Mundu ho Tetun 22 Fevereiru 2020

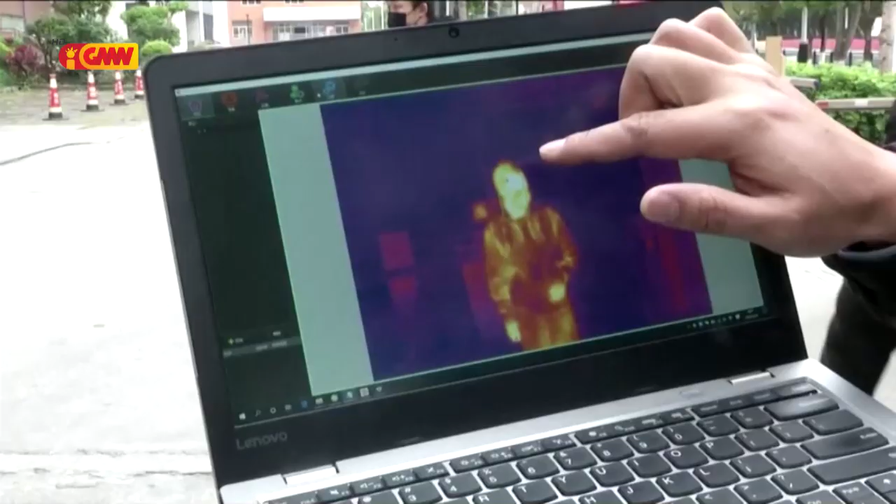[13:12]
Tuir engenheiro de desenvolvimento China Katak,
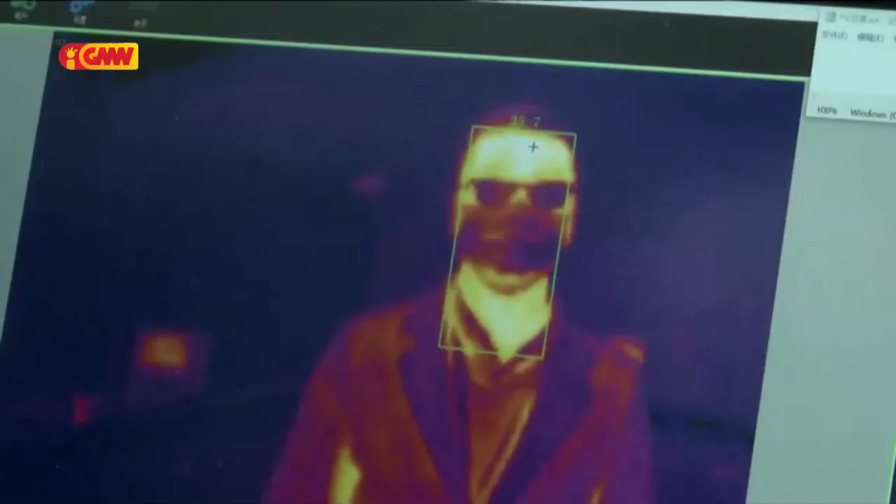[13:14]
robot mos consegue suca temperatura corporal quase ema do dia ida e a tempo ne behanesa no bele reduz risco infecção.